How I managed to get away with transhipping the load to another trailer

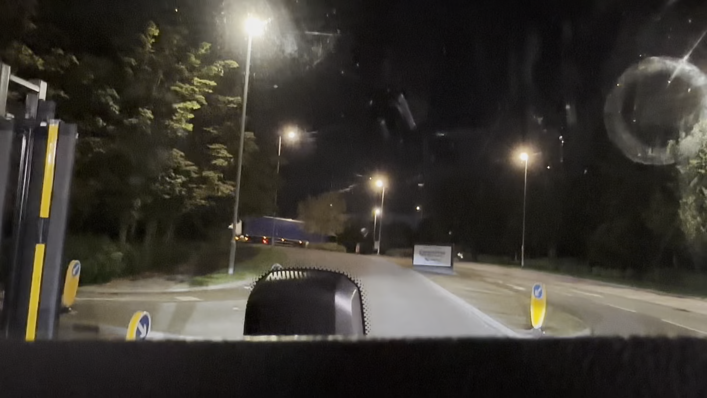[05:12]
All sorted out. At the gatehouse. Cleared. And we're heading to Bolton. Bolton guys. It's a bit late. The only alternative route is to go via the M6. And that's what I'm... I'm going to do. Take the M6 and then...
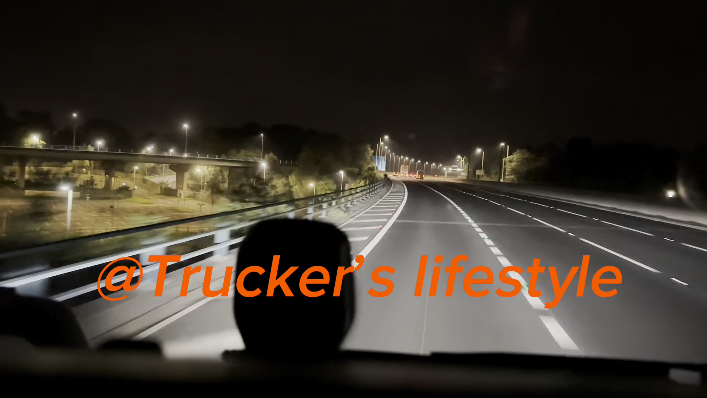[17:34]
That's going to take us off. It's going to take us all the way. junction 4. We're going to be going off junction 4 on the M61. And we had to Aldi where we could deliver our, deliver our goods.
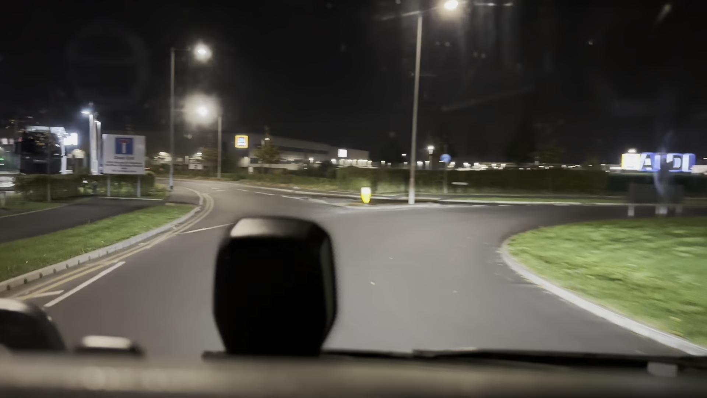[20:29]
Hello guys. We are approaching our destination very soon. That's Aldi over there. And, uh, we'll give you a shot once we get to the gatehouse.